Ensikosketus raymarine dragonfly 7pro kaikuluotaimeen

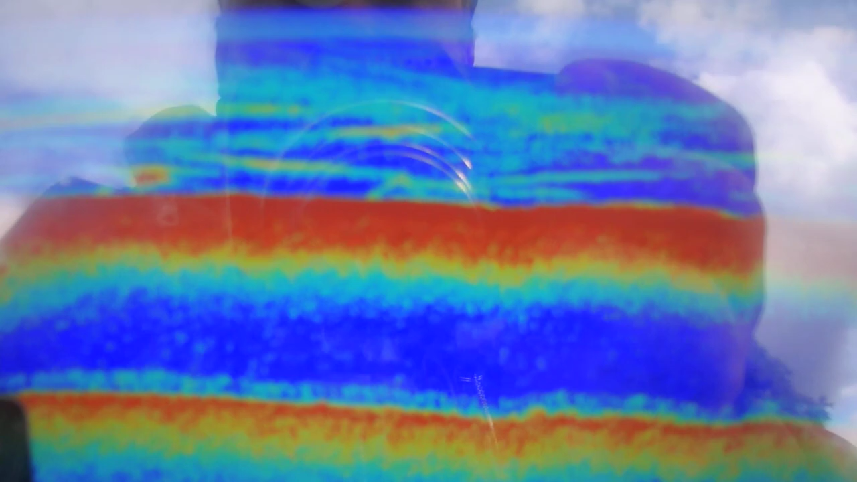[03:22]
Kalastuksen yhtymässä näin ja...
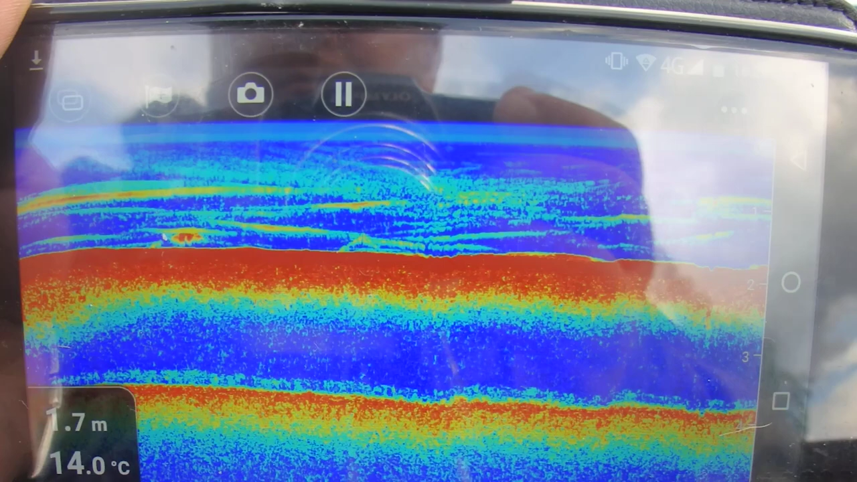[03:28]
On screen: water 14.0°C
Katsotaan millakaan löytää. Ja tästä pystyy sitten... Tosiaan kun on kännykkä...
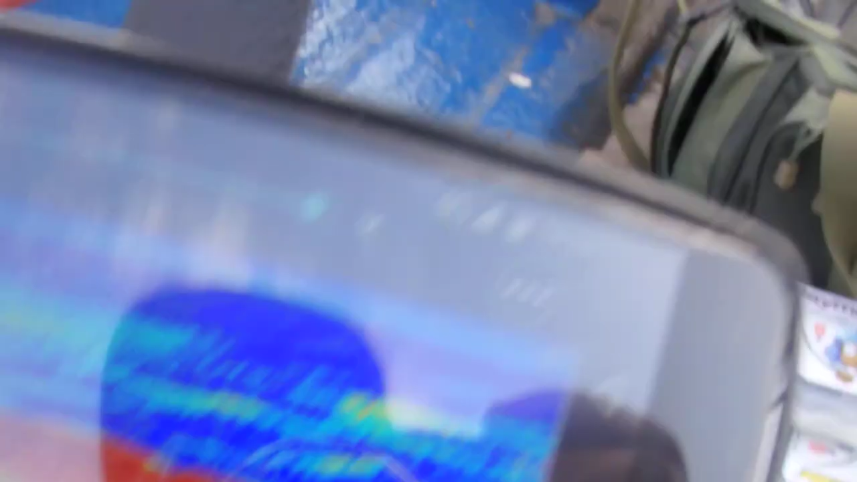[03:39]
Niin, tuolla on kuvaakki, niin painaa tuota...
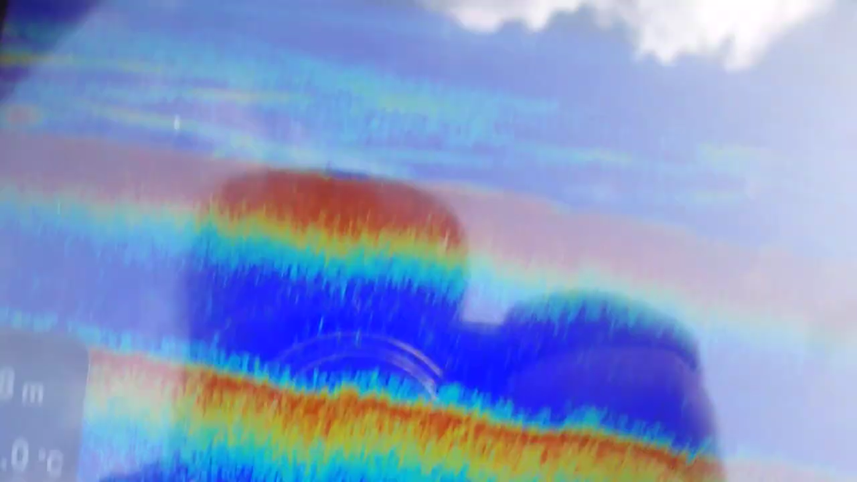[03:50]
Ja sitten sen pystyy tämä... tuosta paaussille... Noin.
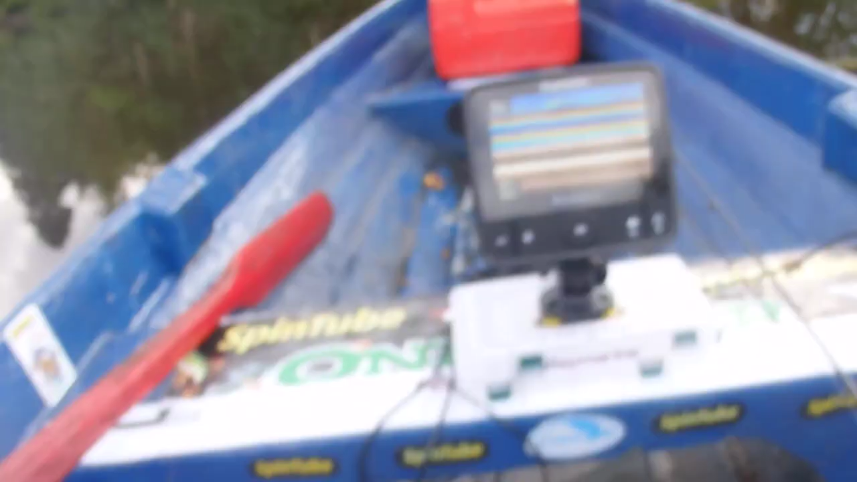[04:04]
Tuollahan kuva liikkuu koko ajan eteenpäin, mutta... Tämän pystyy vetämään baasille ja... Kaastammon jos jotta... Mielenkiintoista on siellä takana näkynyt ja...
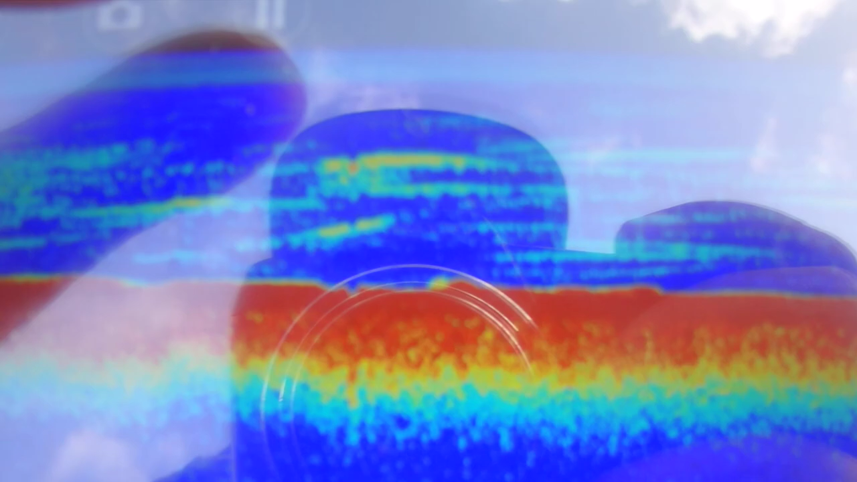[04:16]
Sitten painaa vaan uudestaan, niin se lähtee jatkamaan tuossa sitä.
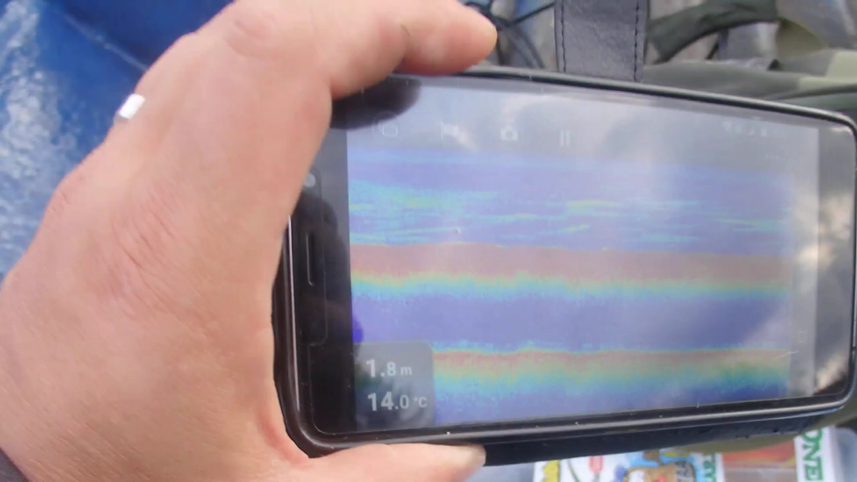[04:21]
On screen: depth 1.8 m, water 14.0°C
Tuomainen systeemi siinä onkaan. Todella... Kätevä.